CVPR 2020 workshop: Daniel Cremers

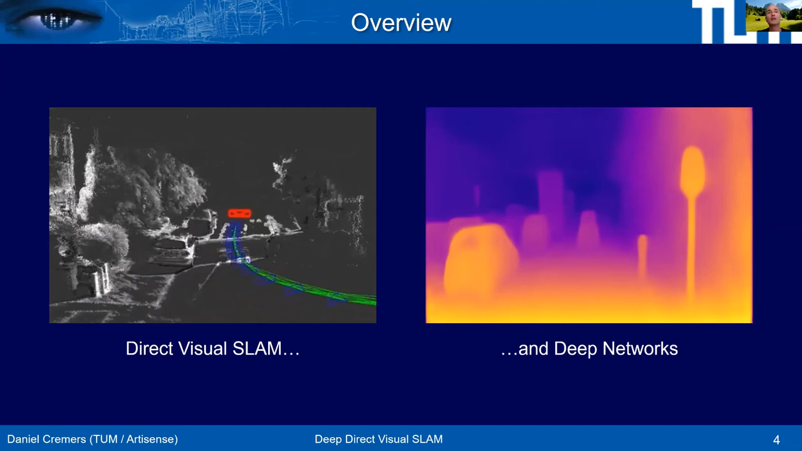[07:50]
And so the aim of the second part is how to deploy deep networks to boost the performance of direct visual SLAM approaches.
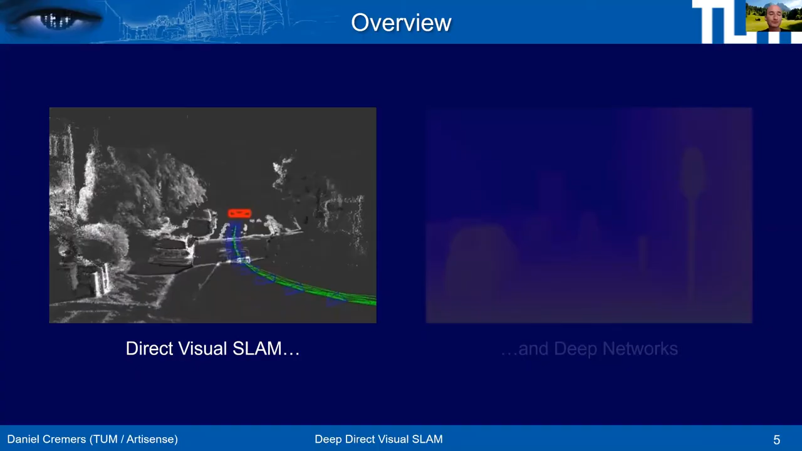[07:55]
So part one, direct SLAM, one of the first and to my knowledge, the first large scale capable direct SLAM approach, a technique is a technique that we call LSD SLAM for large scale direct SLAM. If you're interested, the code of this technology is online. It's become extremely popular over the last years. This is a work presented by Jacob Engel at ECCV 2014.
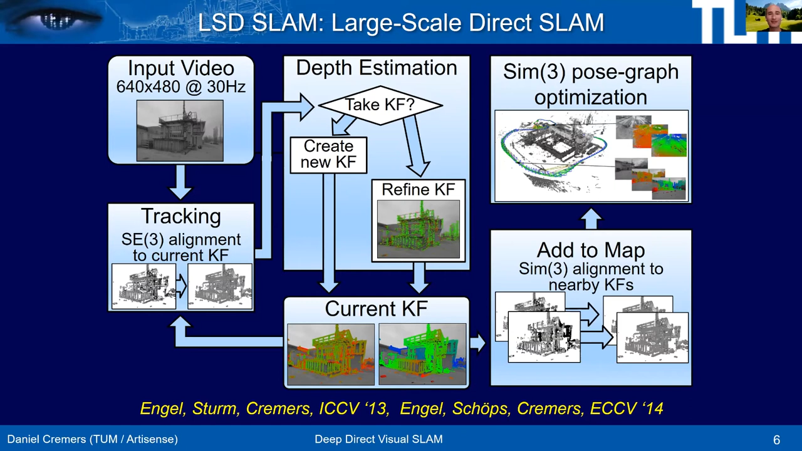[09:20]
Yes, the work, as I said, was done predominantly by Jacob Engel. My main contribution was to give the name LSD SLAM, which I believe helped a little bit to make it more popular because it's a name that seemingly sticks. But what makes it direct? Maybe let me just go a little bit more into detail into the tracking component.
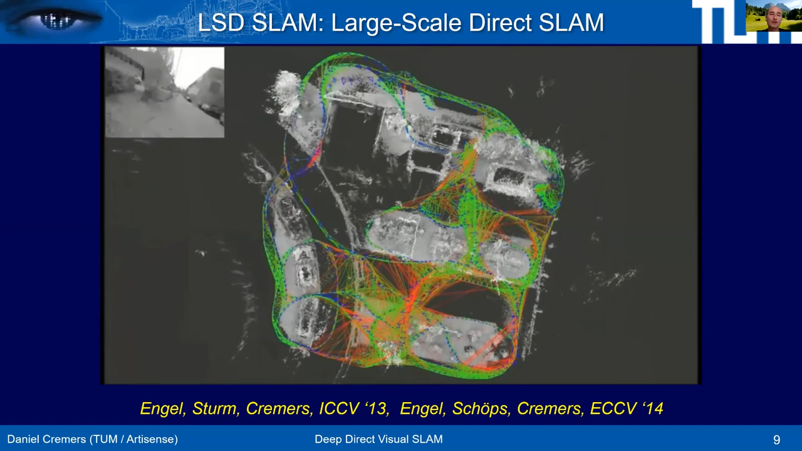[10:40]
to what was there before among real time capable SLAM methods.
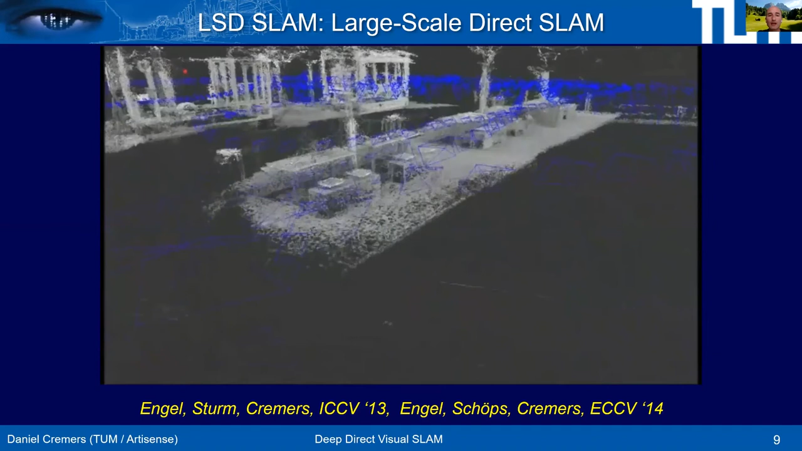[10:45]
This provides not just reconstructions of a desktop environment,
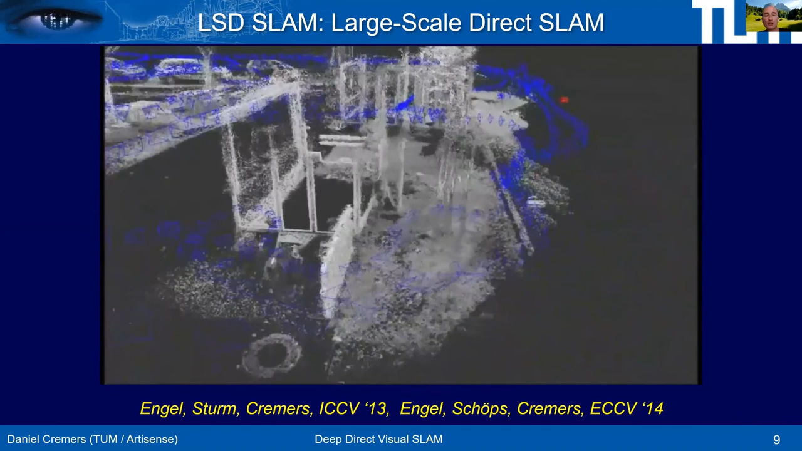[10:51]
but of significantly larger outdoor environments where you can see that there's fairly little distortion
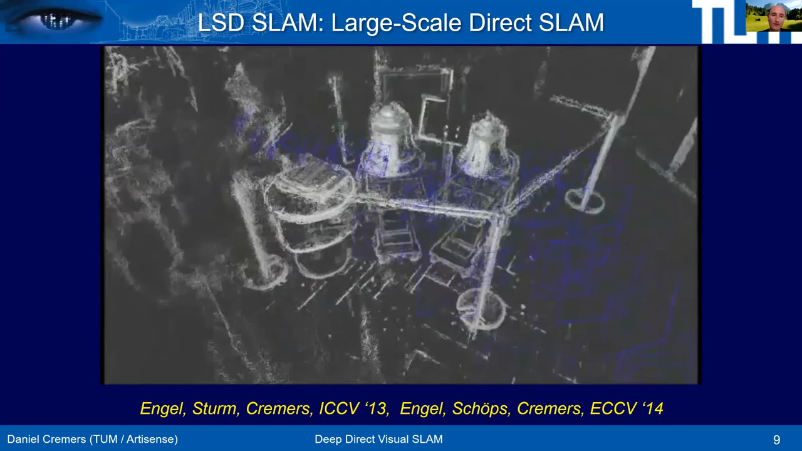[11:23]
when you look into LSD SLAM, we do estimate camera motion and 3D structure, but we do so alternatingly.
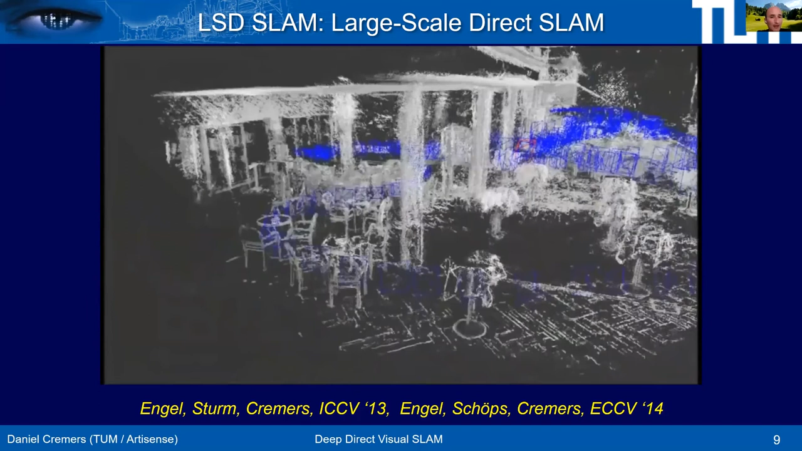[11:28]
It's not really done jointly.
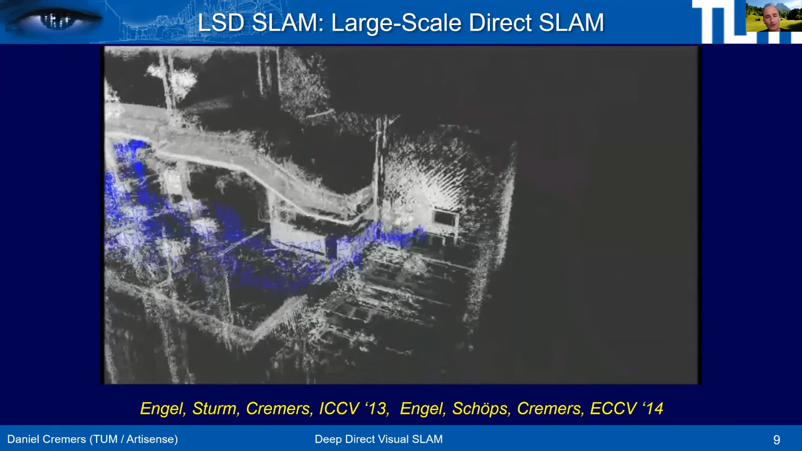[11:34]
And if you look back at Krupa's work, he showed that it's a chicken and egg problem. It's a coupled problem that really needs to be solved simultaneously. That's why it's called simultaneous localization and mapping after all. And so rather than having two alternating threads, we aim that reconstructing both at the same time in a Gauss-Newton type iterative manner. And so it's something like a photometric bundle adjustment,
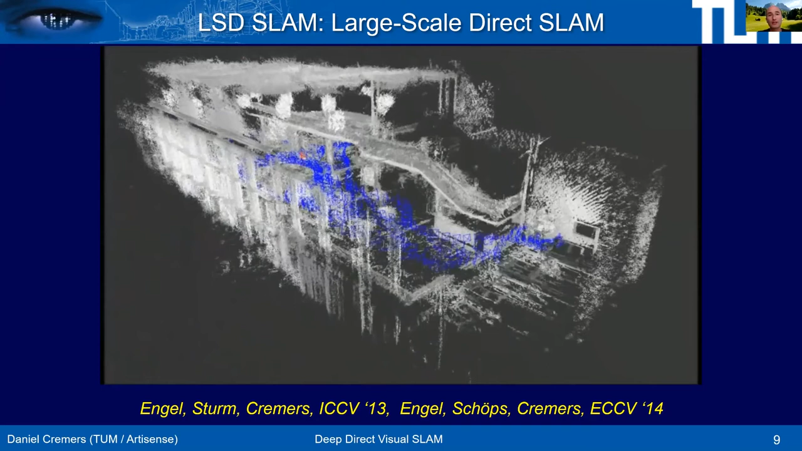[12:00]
except in order to make it real-time capable, we do it in a time-windowed fashion.
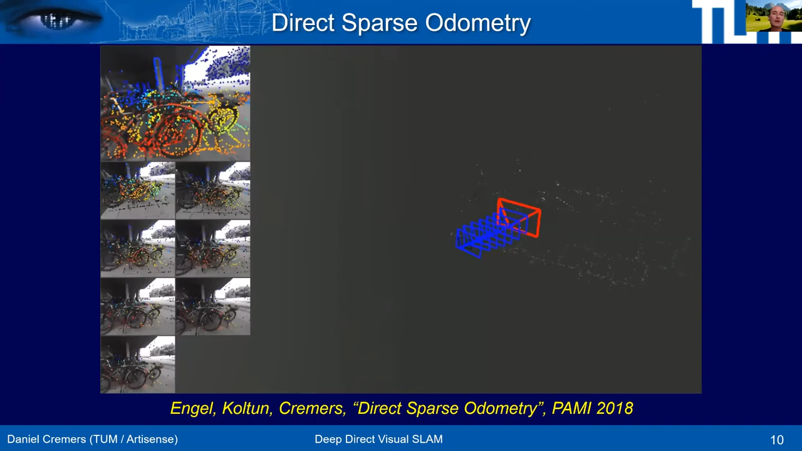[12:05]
And this is what's called direct sparse odometry. You see the application here.
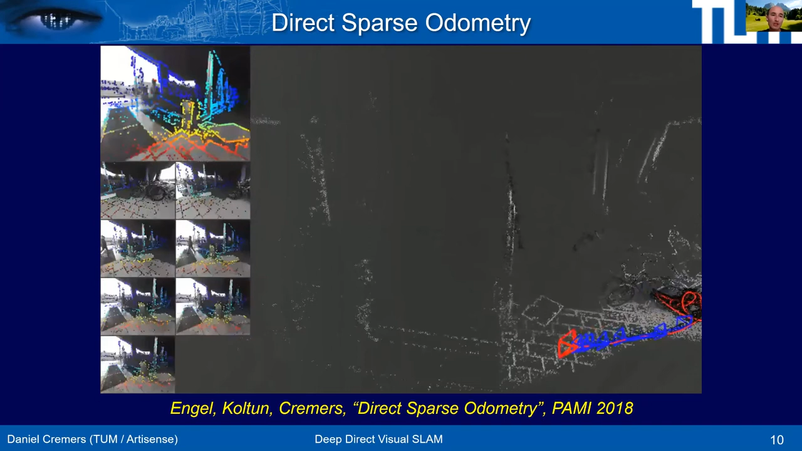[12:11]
Top left is the input video. You see there's even people walking through the scene.
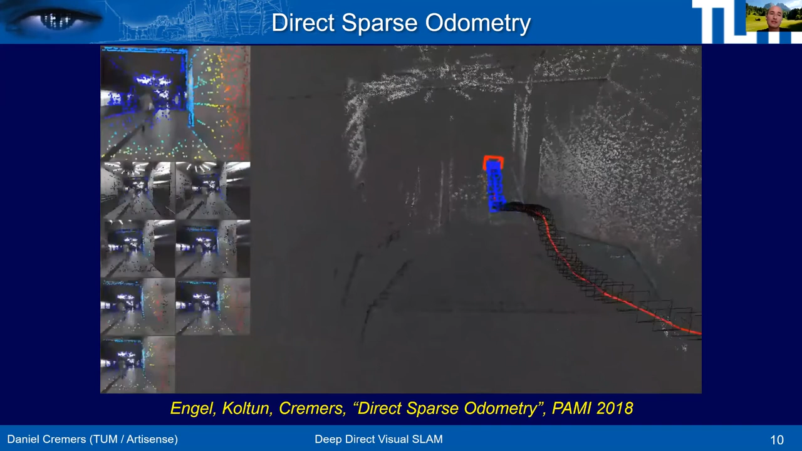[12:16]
So it's designed to be very robust to moving objects. It tracks, as you see bottom right,
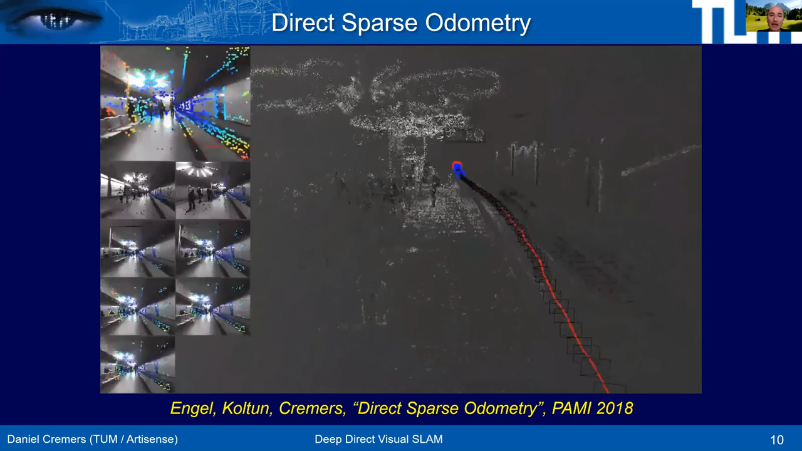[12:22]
the camera motion at very high precision and recovers a semi-dense reconstruction of the world.
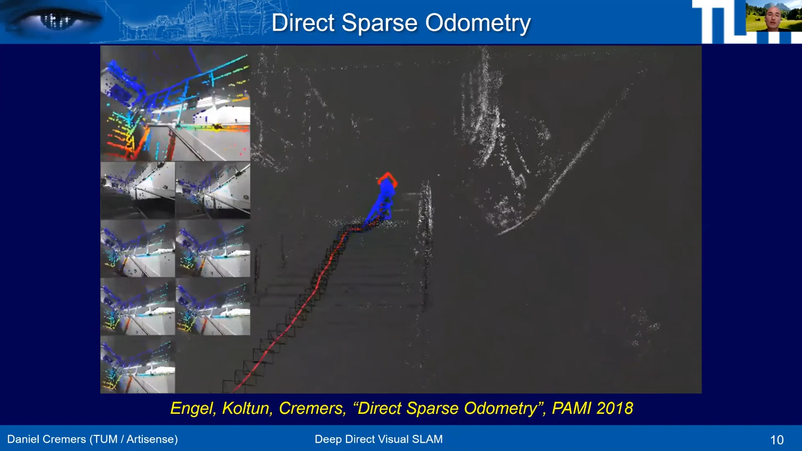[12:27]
A point cloud reconstruction.
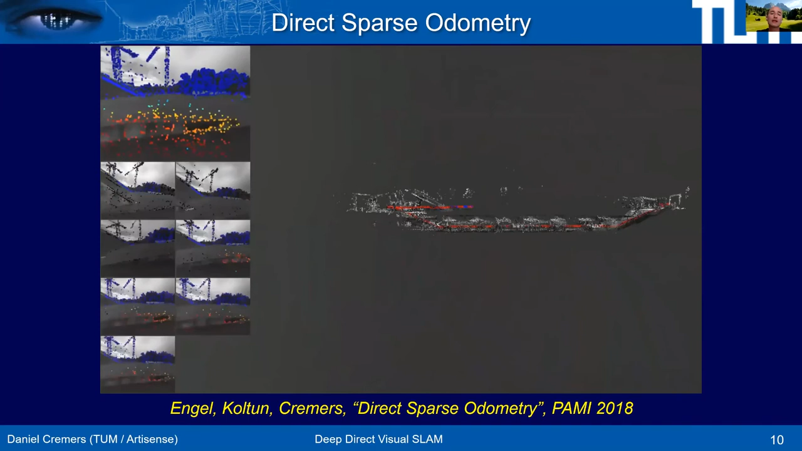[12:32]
And here everything is again driven by brightness consistency, but in a window of say seven consecutive keyframes,
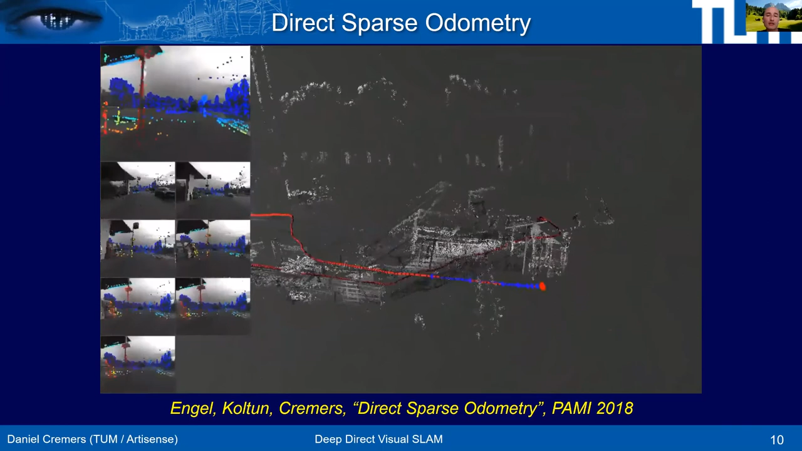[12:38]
we jointly optimize their camera position at every time and also the location of these points. You see that obviously, you know, if we track the camera over thousands of frames in an online approach, there is errors that we make that we accumulate. And this is not using a pose graph optimization. This is not using loop closuring. We wanted to show explicitly what that drift is.